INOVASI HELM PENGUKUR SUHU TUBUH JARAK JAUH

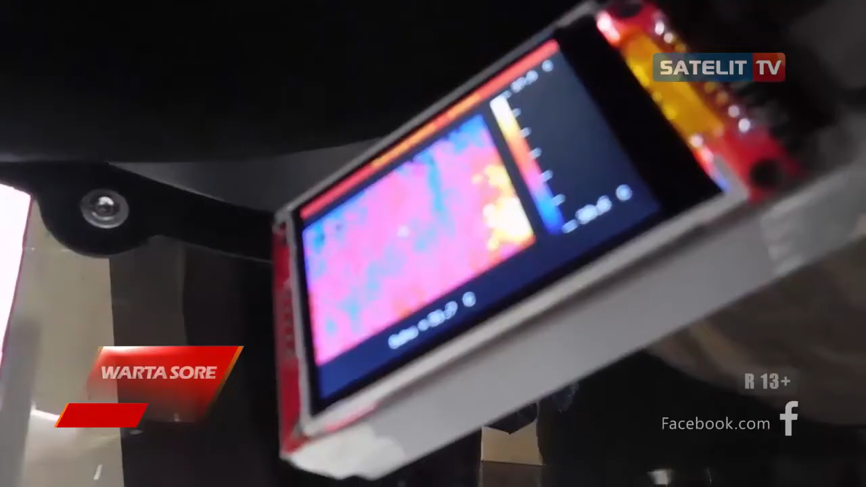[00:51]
selanjutnya data dikirimkan ke mikroprosesor lalu ditampilkan di layar display.